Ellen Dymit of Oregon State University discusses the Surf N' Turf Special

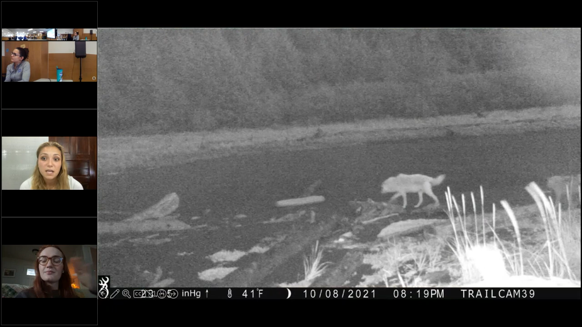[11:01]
Camera trap videos are also useful for providing us with minimum counts of the number of individual wolves in a pack. For example, we see five adult wolves together in this video, which lets us know that we should expect to see at least five unique individuals in our samples from this specific field site when we analyze the DNA in them later. This counting technique also applies to puppies, of course,
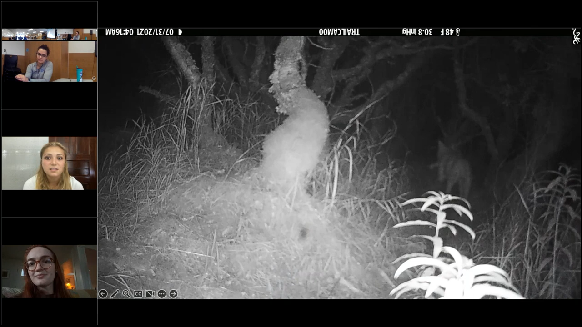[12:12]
Before we even start with the genetic methods, we can know some things about their foraging ecology from these. For example, in this video we had confirmation that the cat mycostal wolves were eating salmon before we even detected salmon in their diet using the genetic methods. Here's another good example.
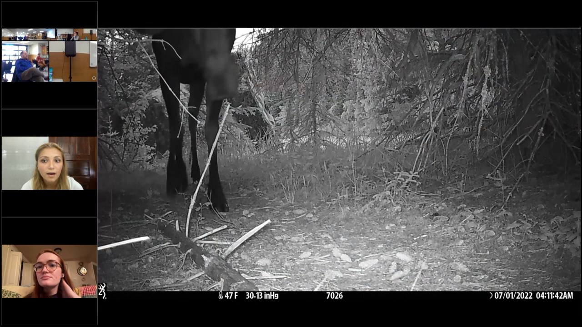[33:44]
but our camera trapping data seem to indicate that moose might be a little bit easier to come by on the Lake Clark Coast versus Katmai. We can't say for sure whether this is due to the lessened hunting pressure from top carnivores in the system or due to some sort of bottom-up control like plant
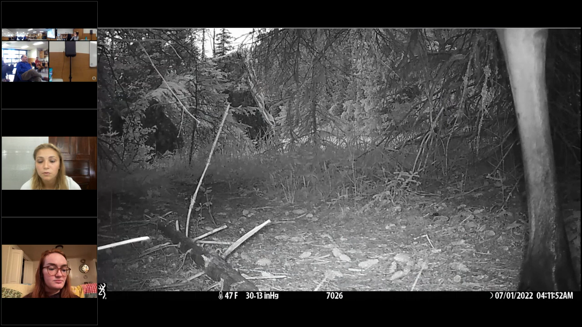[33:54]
food availability or the extent of suitable moose habitat in each park, but it's something to keep in mind.